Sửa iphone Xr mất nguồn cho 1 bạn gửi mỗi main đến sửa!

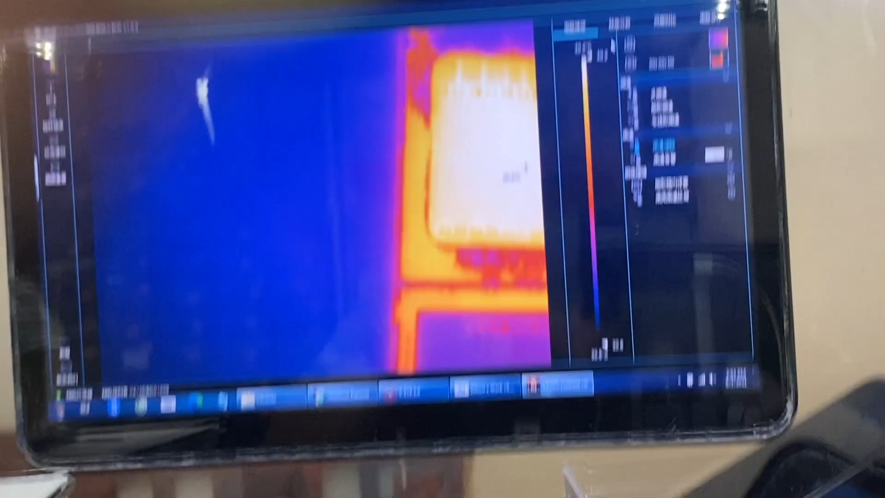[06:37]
anh lại đồng lại cám nhật kiểm tra lại lần nữa khi nóng rất nóng khu vực đấy thì sẽ phải test lại xem tại sao nóng nóng tụ nóng cái gì
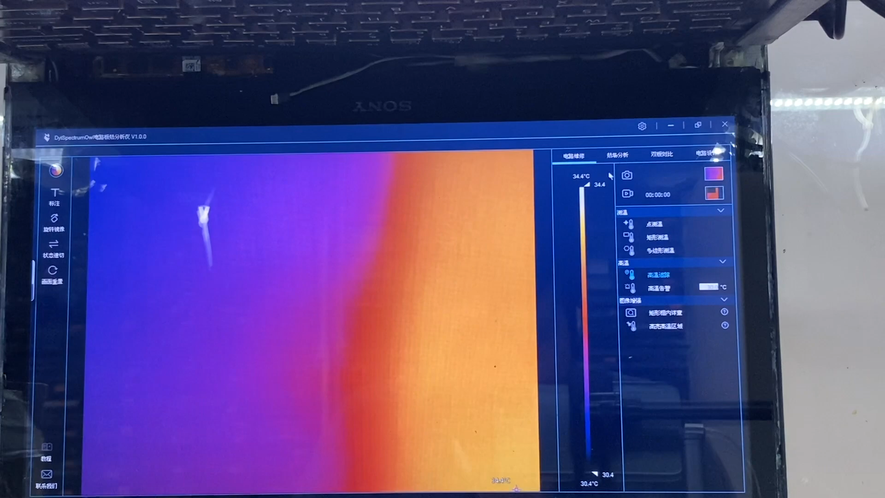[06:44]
On screen: scale top 34.4°C, scale bottom 30.4°C
anh em thấy không thấy chưa nóng cái gì nữa à
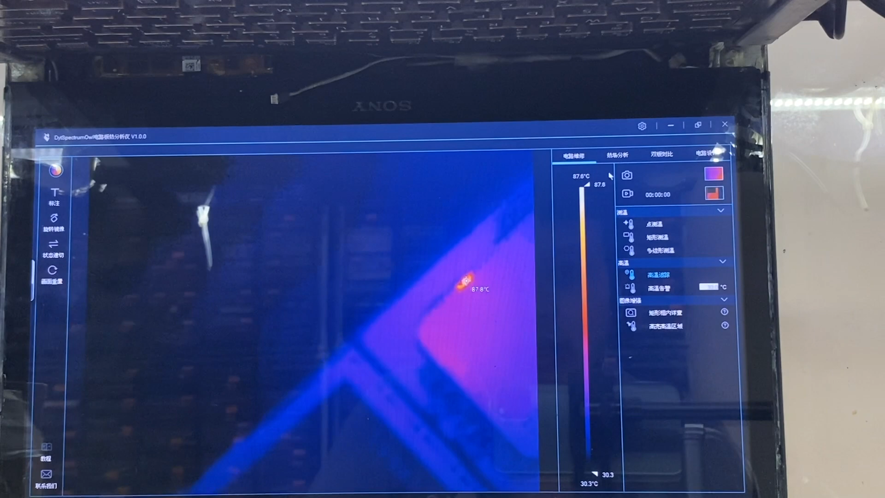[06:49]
On screen: scale bottom 30.3°C
khi nóng một em tụ ở ngay đây
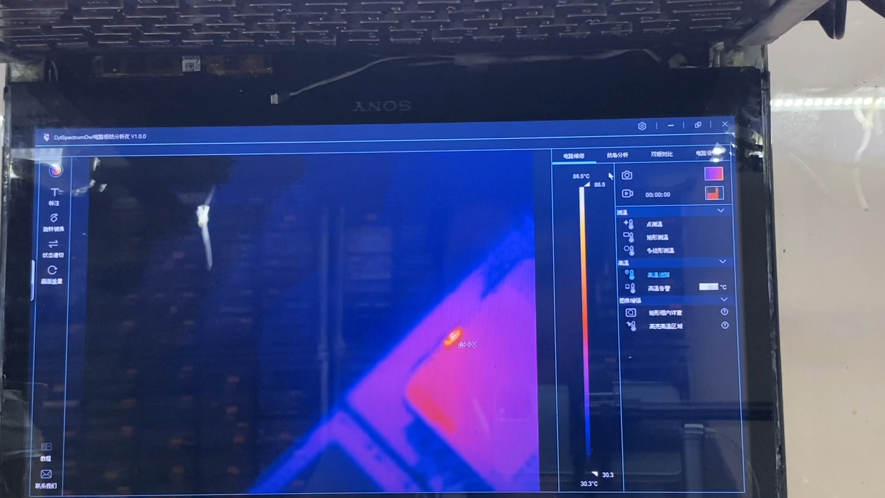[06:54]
On screen: scale bottom 30.3°C
Ừ Rồi bây giờ nhìn sơ đồ nha khi nóng khu vực này đúng không nên sơ đồ
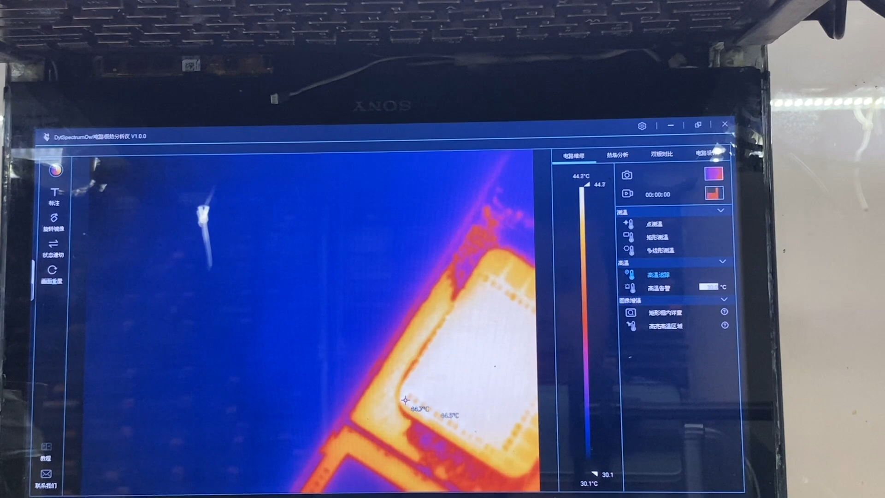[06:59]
On screen: scale bottom 30.1°C
khi xem vc nguồn đây nóng ở đây
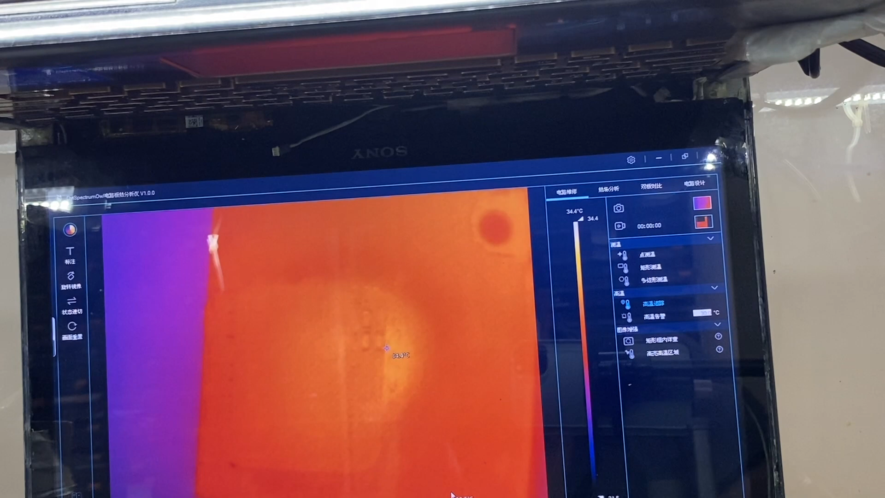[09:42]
khi xác định xem vị trí nó chính xác là con nào ở đây phải xuất chương trình này cũng như một chút
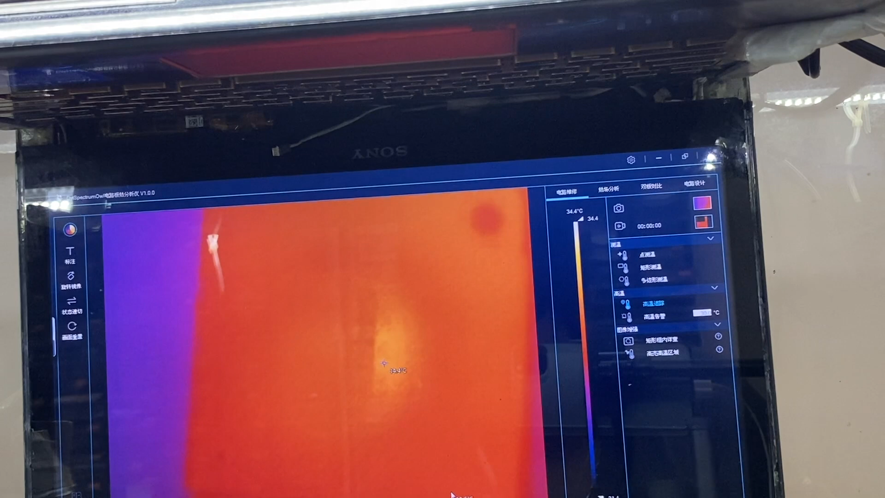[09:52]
On screen: scale top 34.4°C
anh em nhìn mã thì quen là nhiều khi mình nhìn anh đó anh em chưa nhìn thấy lâu chứ cần
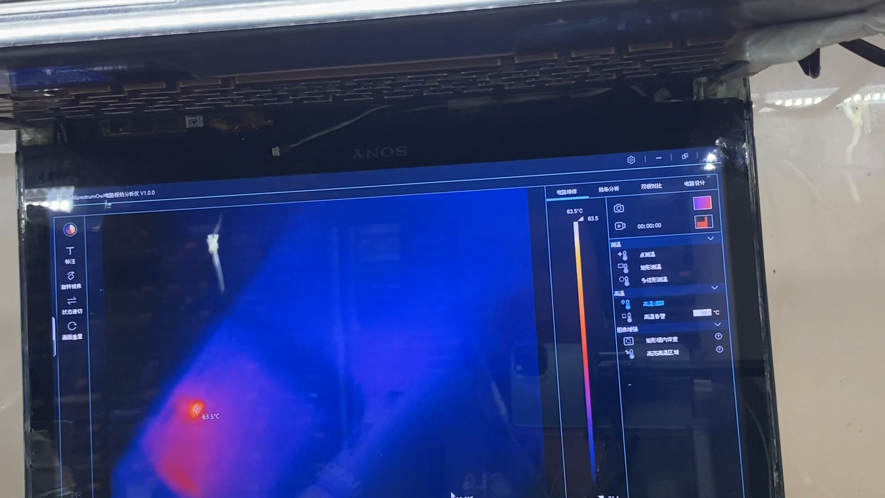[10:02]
anh nhạc cái cấp nguồn này nhà đấy ạ ừ bây giờ đếm được vị trí nhân tụ nha anh thấy giờ
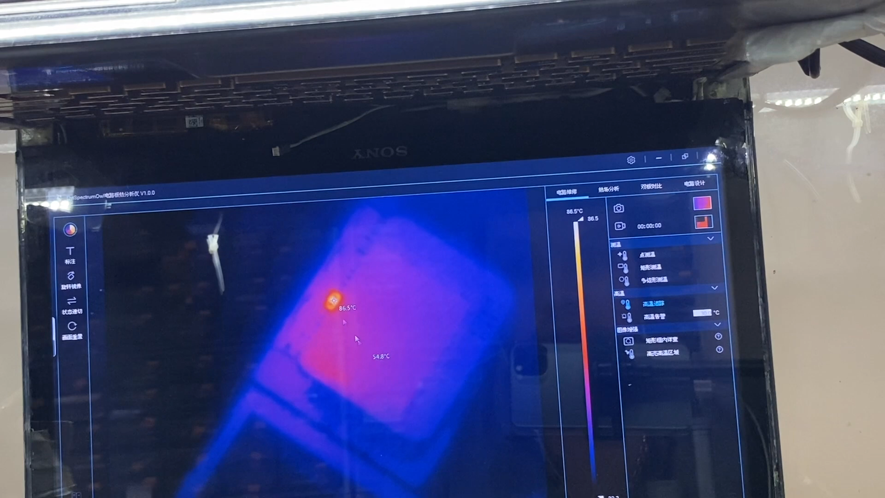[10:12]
On screen: scale top 86.5°C
anh em dựa vào đây này nhìn này sự chương tụ này anh em so với z nha nhìn vị trí nha 12 so với z này anh đã xin con này luôn nha
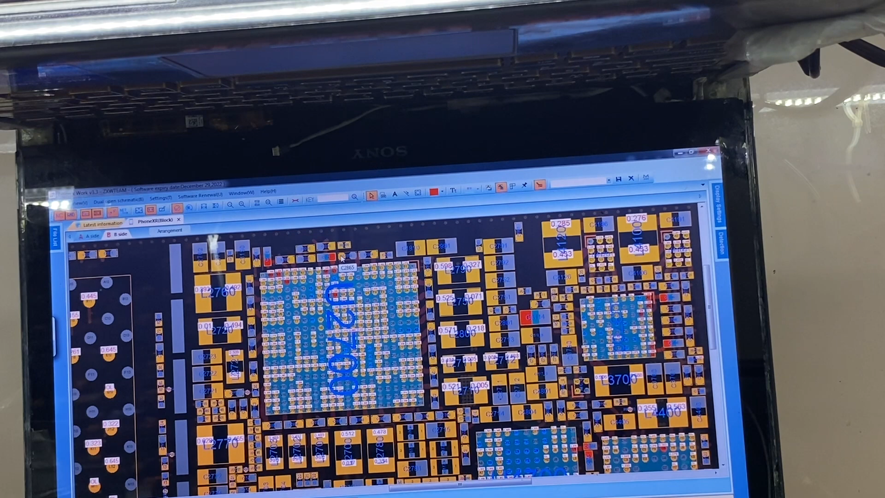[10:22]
đường này đường với đêm bên không chào đâu anh em nha anh lại kỹ con tụ này nha đúng là vị trí này anh ạ
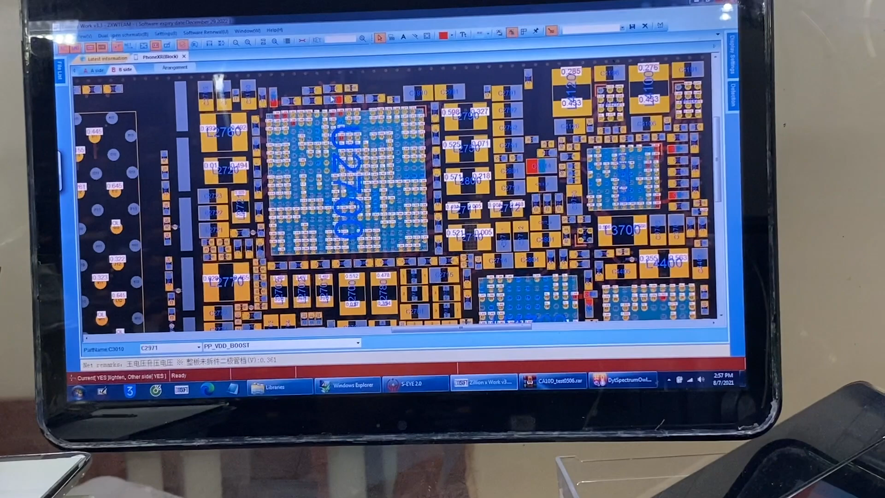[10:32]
anh chị em cảm nhận này cũng bị gì đó anh em nhìn nó kỹ nha chỉnh đã cho nét hơn một tí anh em sẽ nhớ về rõ hơn này nét hơn này đây ra một
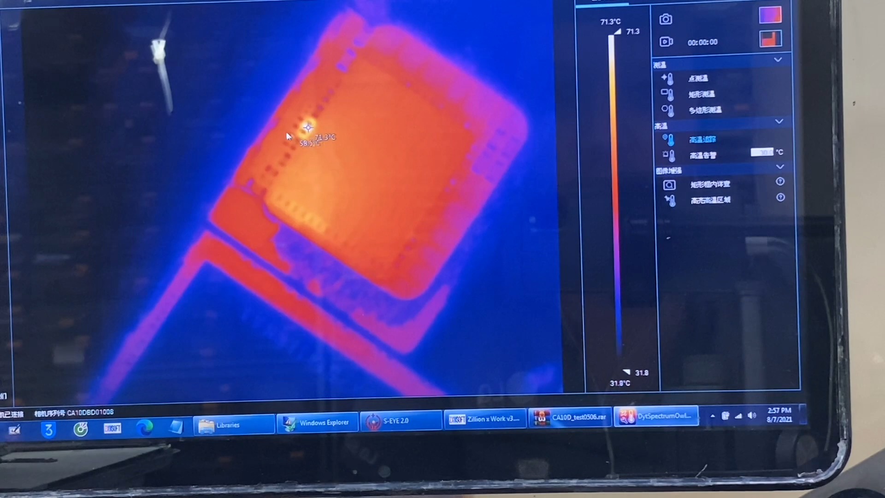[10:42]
On screen: scale top 71.3°C, scale bottom 31.8°C
con tụ hai con tụ ba một con nét chẳng ở đây đúng vị trí ạ anh em xoay đúng hình em nhìn thấy này
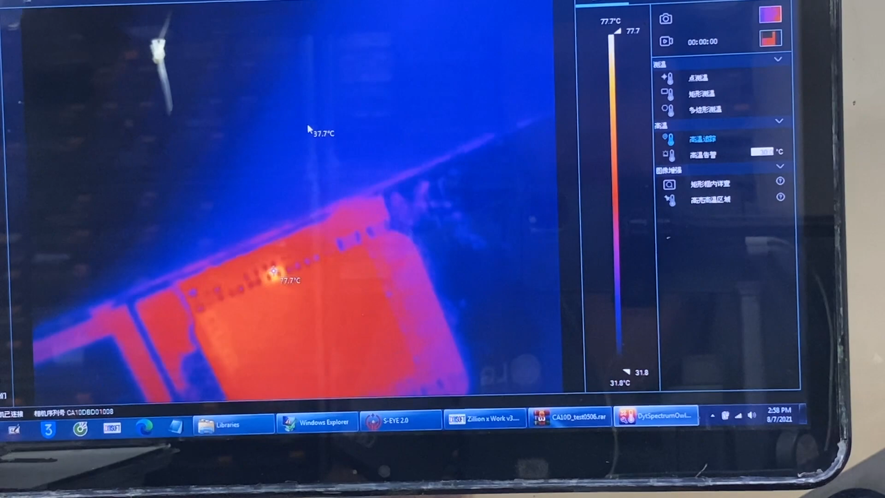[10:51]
On screen: max 77.7°C, scale top 77.7°C, scale bottom 31.8°C
ở vị trí cho ở độ này đang lên đến 80 độ nha là chạm ngoài kích khủng nha anh đã một con tụ hai con tụ một con trà đúng vị trí
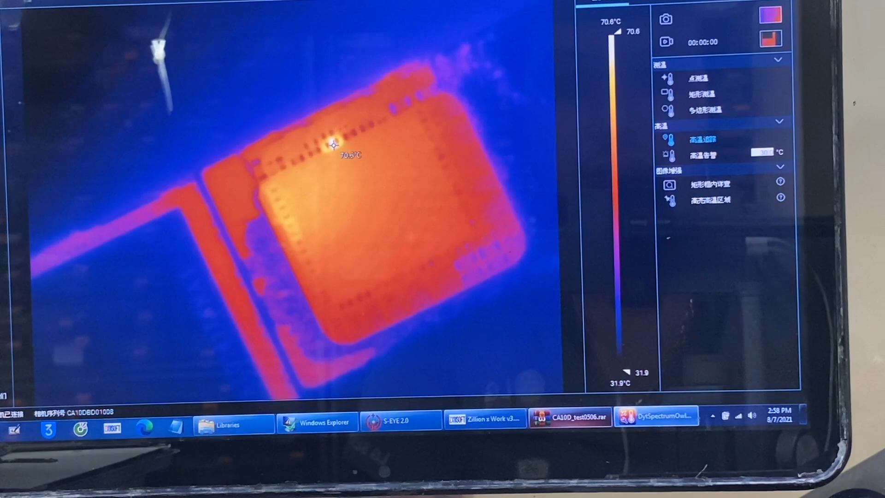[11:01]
On screen: scale top 70.6°C, scale bottom 31.9°C
nha pin z một tụ hai tụ ăn trả đúng vị trí con c này nha ở